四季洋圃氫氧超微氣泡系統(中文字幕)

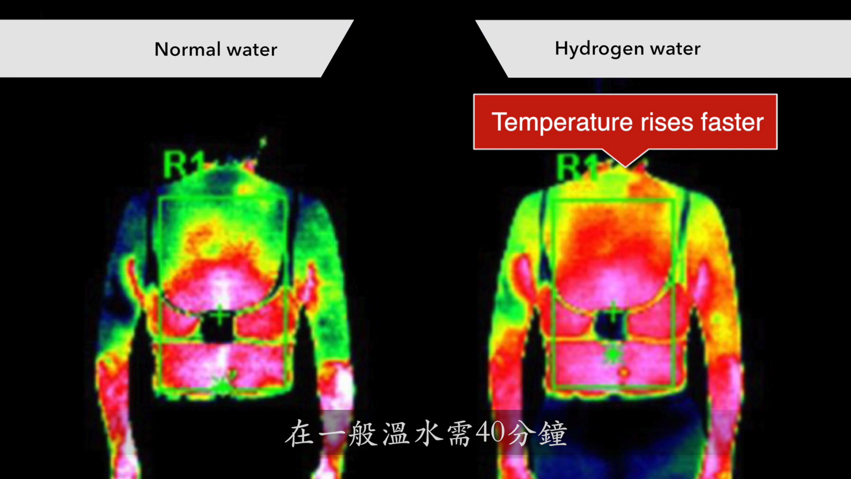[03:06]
It takes 40 minutes for the body temperature to rise in normal warm water, but only 8 minutes in hydrogen water.